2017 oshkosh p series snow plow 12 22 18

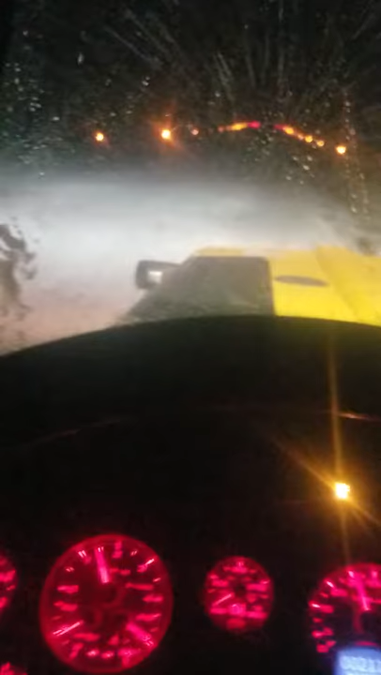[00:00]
Well, here we are back at her. We're throwing some of that good old white coal, but you can't see it really.